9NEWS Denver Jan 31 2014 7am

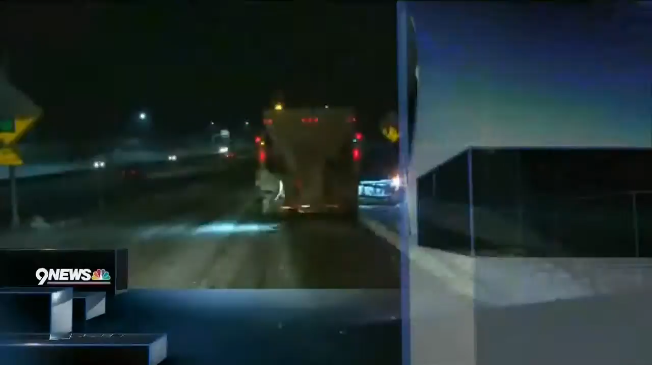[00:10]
I'm Vida Erbonis on the roads in Colorado. Right now, plows are out in full force fighting those icy roads. We'll have much more coming up live. This is 9 News. Good morning, everybody, and welcome to 9 News 7 a.m.